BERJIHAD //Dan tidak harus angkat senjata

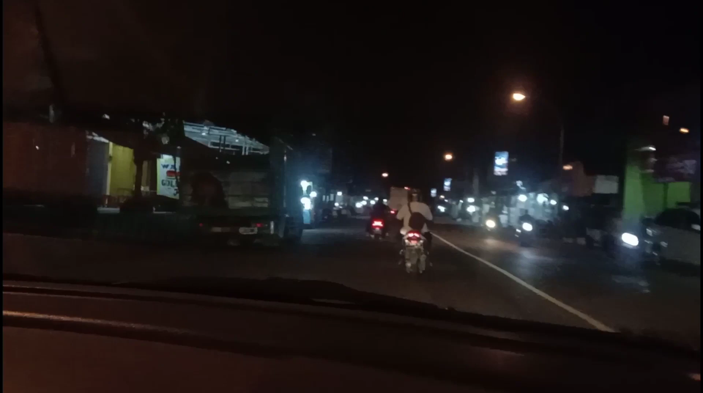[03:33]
biasa. Di sini nanti ada tuku di tengah-tengah. Nah, ini saya harus ambil arah ke kanan, arah Padangan, Bojonegoro. Nah, ini pemirsa.